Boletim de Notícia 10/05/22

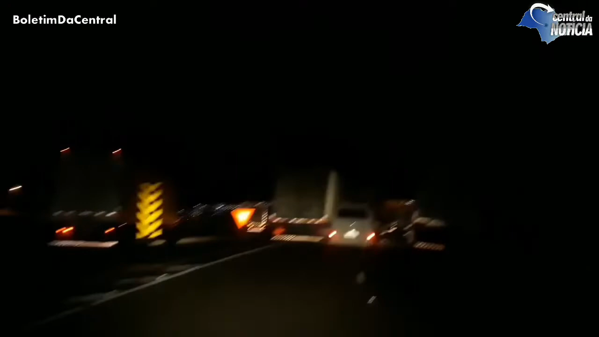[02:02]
Em Jaú você pode fazer isso, e lá na região do Jaú Serve, porque é o Jaú Serve, só pode ser esse é o único motivo, os caminhões que não têm espaço para estacionar e descarregar precisam fazer fila dupla.
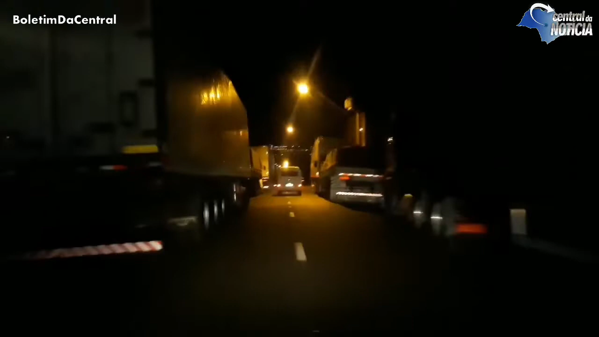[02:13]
Sabe o que aconteceu ontem? Um motociclista, um trabalhador de 48 anos, morador do Jardim Maria Luísa 4, perdeu a sua vida depois de ser prensado, digamos assim, entre um caminhão que transitava e um caminhão que estava saindo da vaga de estacionamento. Lembrando, só o Jaú Serve pode estacionar, só no trecho do Jaú Serve você pode estacionar dos dois lados.
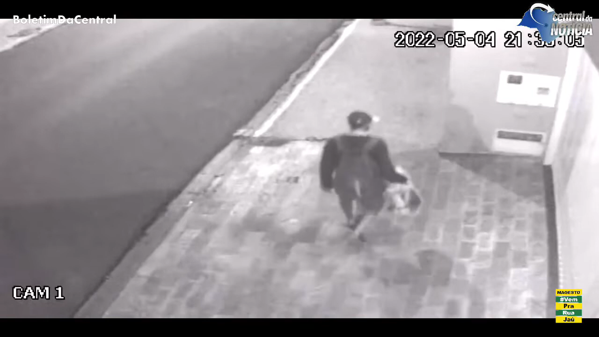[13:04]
Vocês estão vendo aí, um criminoso foi lá e roubou a torneira da Associação de Saúde da Polícia Militar em Jaú. A mais conhecida abreviação é APAS. Vocês têm ideia do que está acontecendo com a cidade de Jaú? Vocês têm noção de que ponto a cidade pode chegar sendo vítima vítimas das consequências? Quantas pessoas, principalmente idosos, você não conhece, que já estão evitando atender campainha,